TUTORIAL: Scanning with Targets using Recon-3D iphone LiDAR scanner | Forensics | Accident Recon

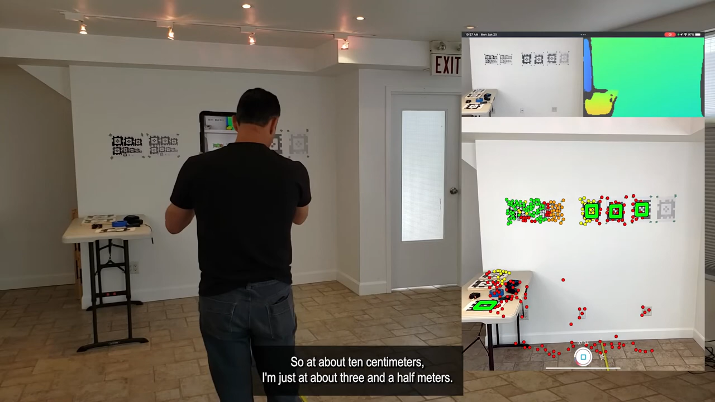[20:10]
So at about 10 centimeters, I'm just at about three and a half meters. If I take a step forward to three, about three meters, it's just starting to flash. If I go to two, definitely comes in. Okay. So that just gives you a relative size and detection.
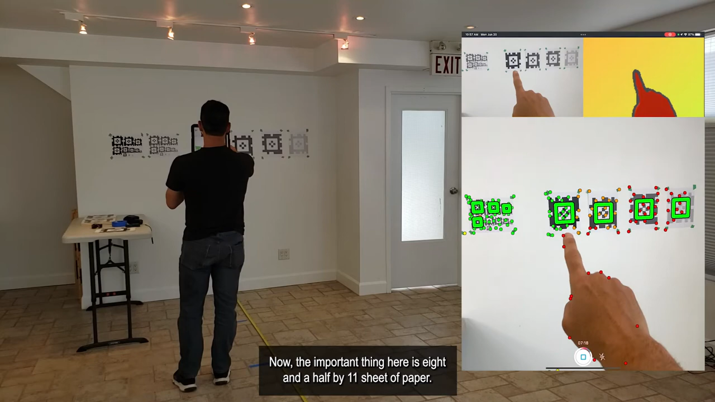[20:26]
Now, the important thing here is eight and a half by 11 sheet of paper. Okay. If you print that out and you go all the way back to five meters, which is the range of the LiDAR sensor.
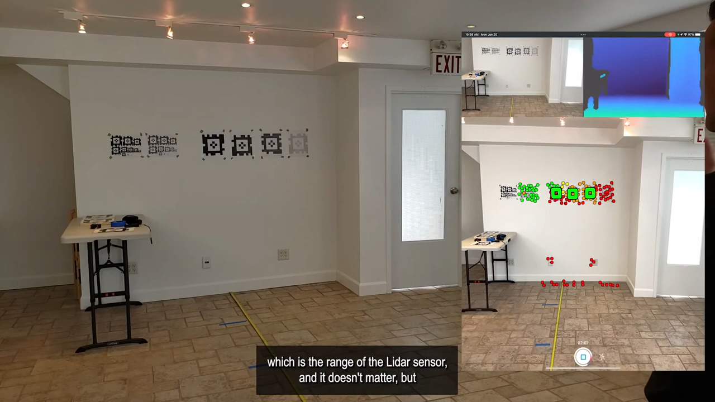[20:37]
And it doesn't matter, but you could actually go a little bit more. In fact, if I take another step back, I'm at about six right now.
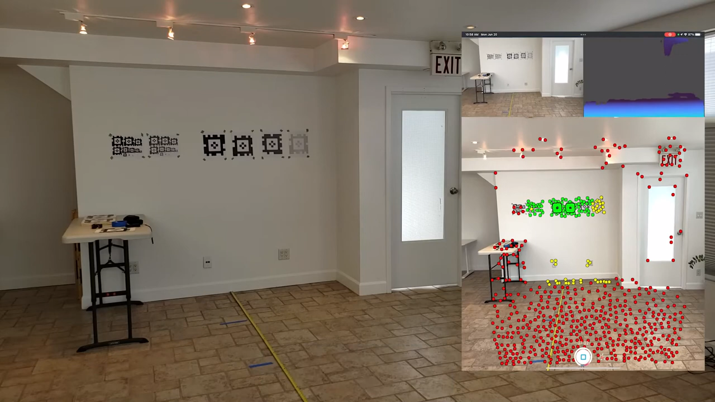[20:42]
And you can see that it's not really all that great. Okay. So eight and a half by 11 sheet. If the target or the checkered pattern is about eight inches by eight inches, then it's going to be a little bit of a problem. I moved to five meters and then it's okay. So hopefully that experiment will explain the distance and the size of the target. Any larger than those sheets of paper, then I can go farther back, but any smaller and I got to get closer.